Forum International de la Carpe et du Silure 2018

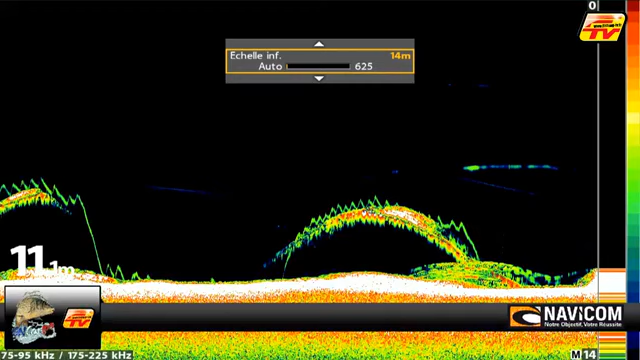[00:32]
Et on a deux jolies silures décollées, un dans l'angle sur la gauche et un plus dans le milieu. Et sur le fond, on peut voir un tas de poissons fourrage.
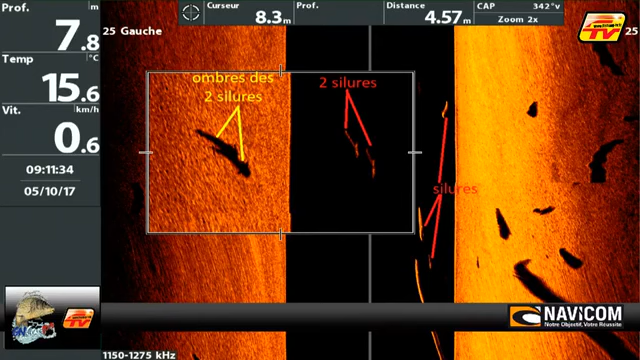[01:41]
On screen: depth 7.8 m, water 15.6°C, speed 0.6 km/h
leur ombre se répercute sur le fond. Et sur le fond, on voit très bien les deux silures avec la tête et les deux pectorales. Et de l'autre côté de l'image, on a aussi des silures plus petites qui sont décollées et on voit les ombres aussi sur le fond. C'est tout l'avantage du side imaging. Sont très belles tes images. C'est clair.
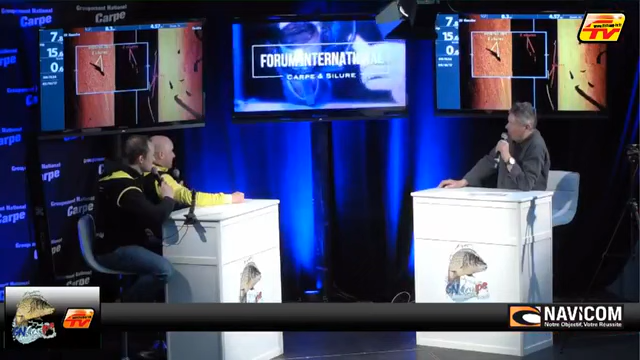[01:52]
Autre image. Alors là, toujours pareil, une vue side imaging avec encore deux gros poissons décollés, toujours des silures. Et en faisant le zoom, on distingue très bien leur ombre sur le fond.
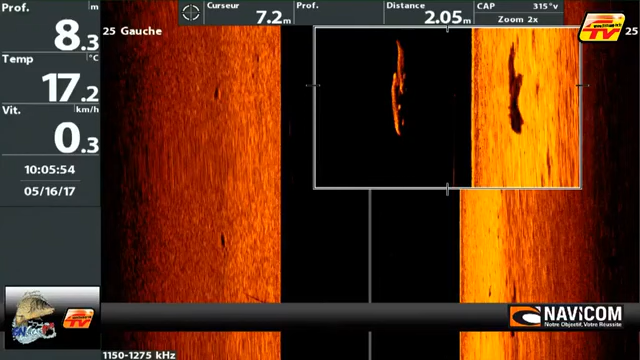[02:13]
On screen: depth 8.3 m, water 17.2°C, speed 0.3 km/h
C'est sur quel C'est sur un Helix 12 qui fait méga side imaging. D'accord. Et sur le Rhône? Non? Dans quelle rivière? Dans quel Sur fleuve? le Rhône. Sur le Rhône. Sur le Rhône en Camargue. En Camargue. Waouh, hein, celle-là. Alors, Alors celle-là, c'est une capture qui peut surprendre, parce qu'on a trois montages Fireball qui pêchent sous le bateau. Il y a un petit écho qui décolle. Moi, je dis, je vais monter mon montage pour essayer de le faire.
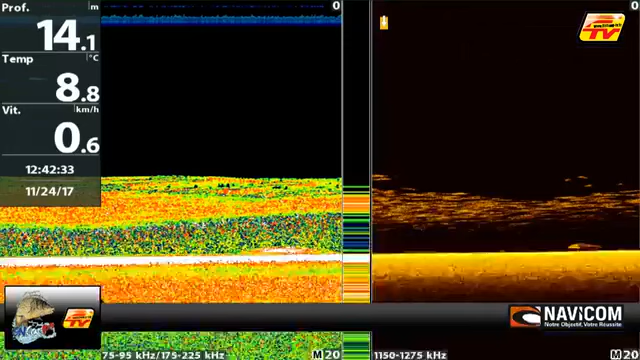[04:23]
On screen: depth 14.1 m, water 8.8°C
Ah! Alors ça, c'est une capture que j'ai réalisée sur la Saône, en pêchant le silure.
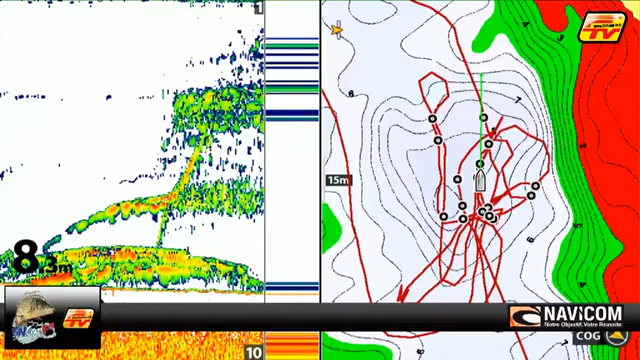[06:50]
tu peux. Ouais. Je peux. Et ce sont des poissons là qui sont au repos. Donc ils sont pas lancés, ils viennent pas prendre la proie en ayant pris 20 mètres d'élan dans une grande veine d'eau, quoi. Ouais, parce que chez moi t'auras du mal à faire. Ouais, ça. Je pense. Dans 2 mètres d'eau, tu peux faire tout ce que tu veux.
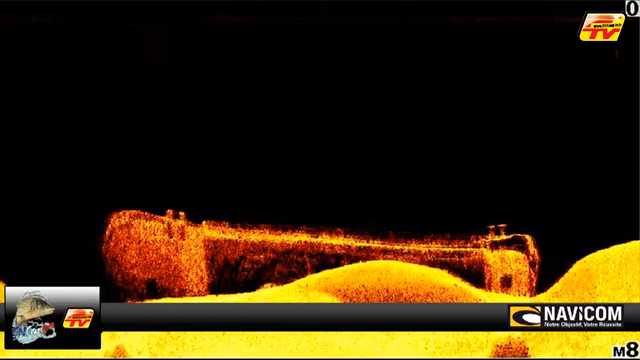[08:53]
on arrive en plus de voir la barge, on arrive à déterminer le nombre de bits d'amarrage qu'il y a encore devant et derrière, on arrive à voir tout le long de la barge, les pales planches qui servent à être abattues sur les céréales pour pas qu'elles s'envolent pendant le voyage. Donc c'est vraiment une vue qui nous permet de détailler. Image. Très belle image.
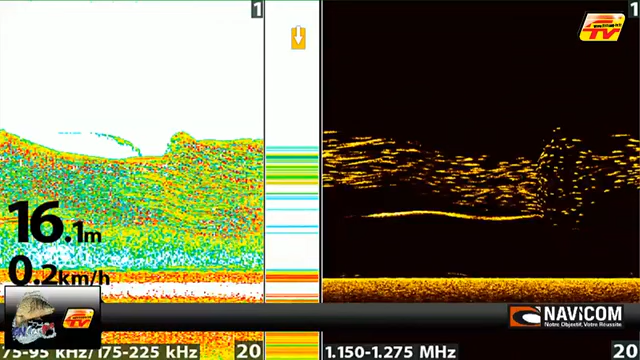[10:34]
On screen: depth 16.1 m, speed 0.2 km/h
d'en tirer des conclusions. C'est-à-dire que quand on repère un banc de fourrage, quand on a un banc qui est bien compact, bien calme, bien tranquille, on se dit que là, l'activité des carnassiers, elle est pas super. Alors que souvent, on dit trouver les blancs, prendre les carnassiers.